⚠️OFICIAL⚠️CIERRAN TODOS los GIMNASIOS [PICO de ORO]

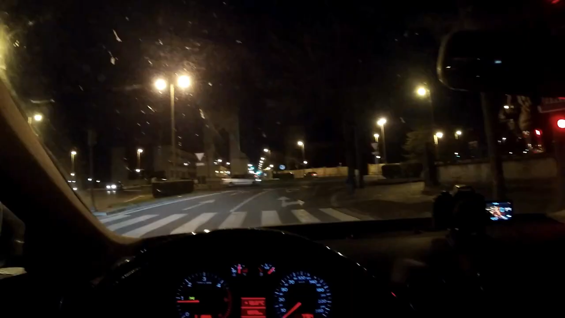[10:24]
Vamos a ver cómo está la zona esta. Sí que es verdad que esta zona ya es menos concurrida.
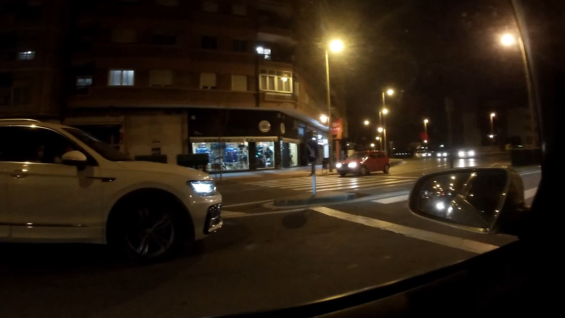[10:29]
Esto ya es tirándolas afueras. Pero sinceramente, chicos, yo creía que se iba a notar más, que iba a ser esto un poco más apocalipsis. Y veo aquí poco zombie y mucho viandante. Bueno, chicos, como vienen pocos coches, voy a parar un segundo en doble fila.
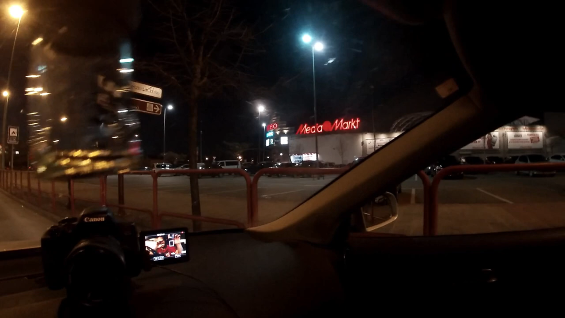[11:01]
Ahí tenéis el Media Mark. Y suele estar lleno, lleno, lleno, en plan que no encuentras sitio a estas horas. ¿Vale? Son las 8.